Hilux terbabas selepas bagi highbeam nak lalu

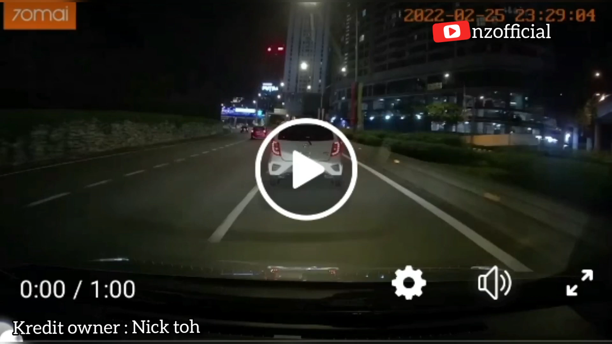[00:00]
Hilux terbabas. Sebelum Hilux memotong owner DC, drebar Hilux High Beam dan tail gating, selepas memotong, kenderaannya hilang kawalan dan terbabas. Skip ke pukul 12.25 kredit owner, Nito.